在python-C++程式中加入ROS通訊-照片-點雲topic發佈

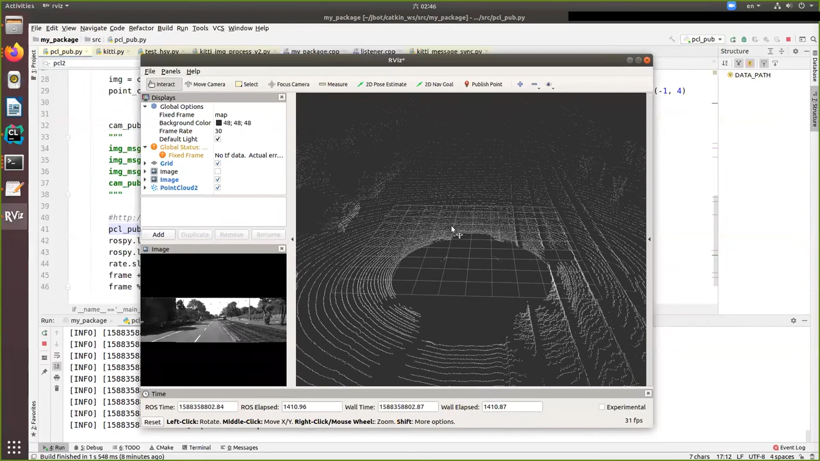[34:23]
从电脑的档案里面去读点云的原始资料然后发包装成ROS的格式再发布到arvis里面
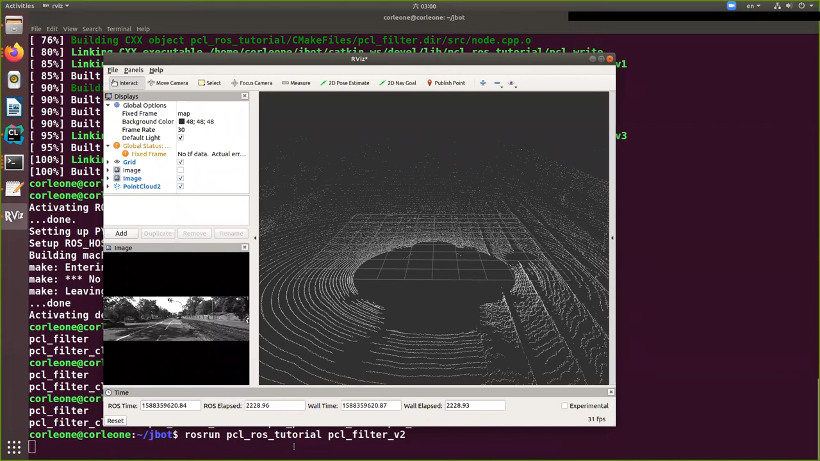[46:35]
因為沒有去執行因為現在沒有點名被發佈
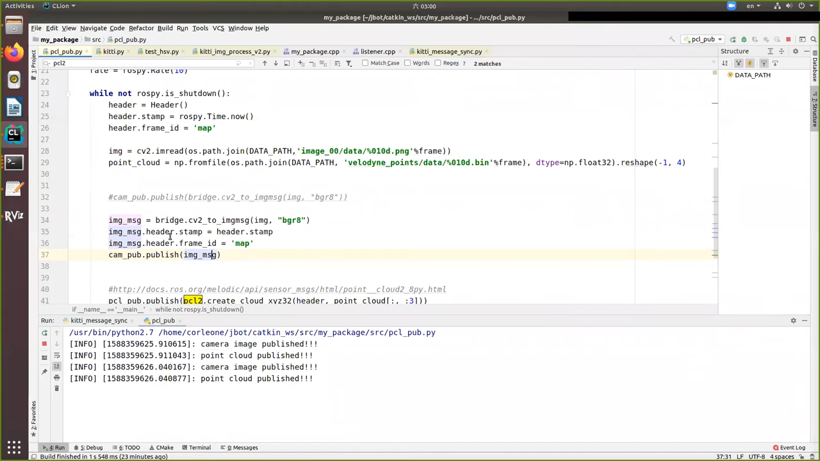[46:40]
發佈了發佈了發佈了發佈了那我們這個這次是那個我們把它點掉我們要看的是被
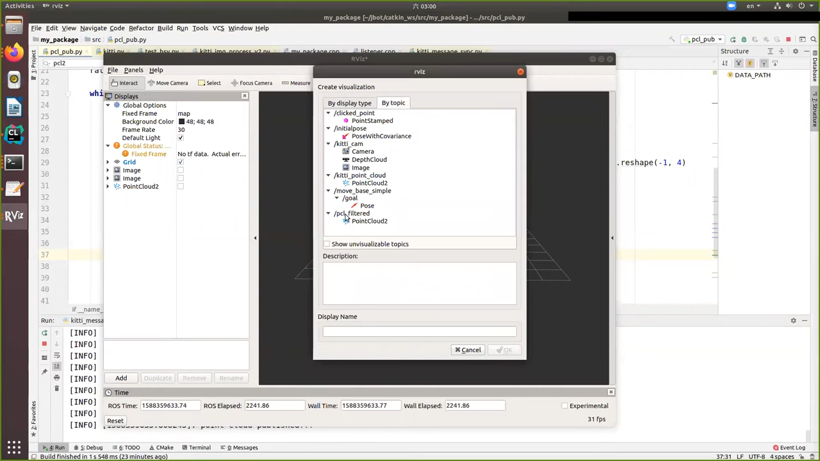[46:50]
這裡就多了一個toppingpclfilterpointer就明顯變
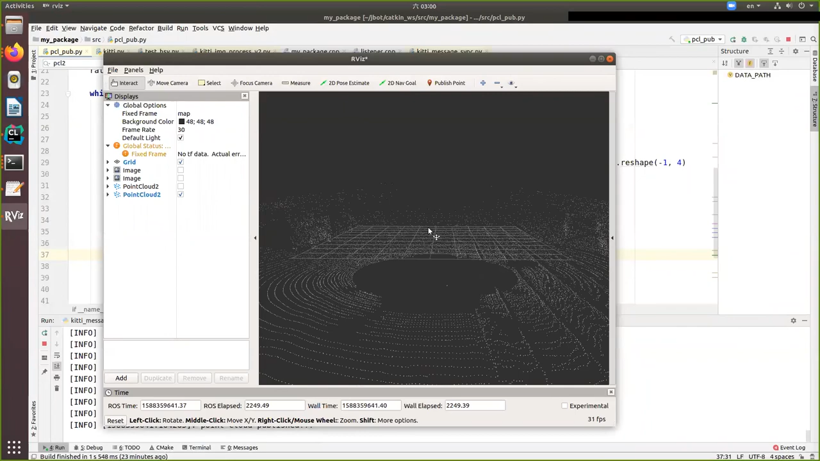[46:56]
這是原本的點雲比較密
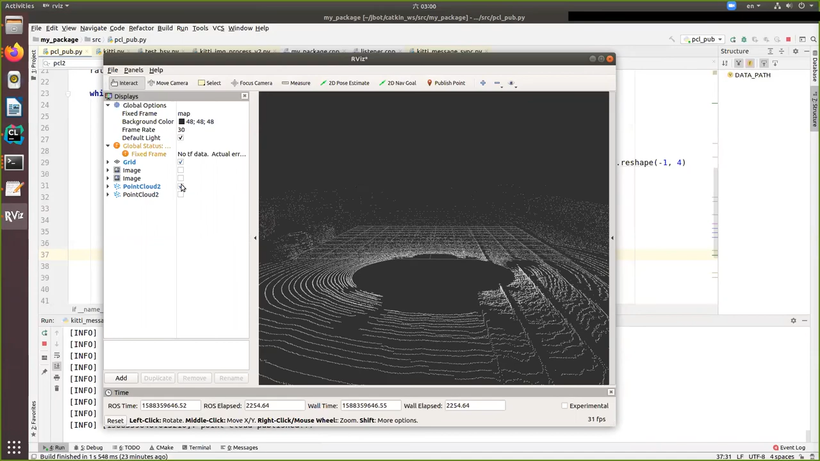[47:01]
後來點雲比較稀疏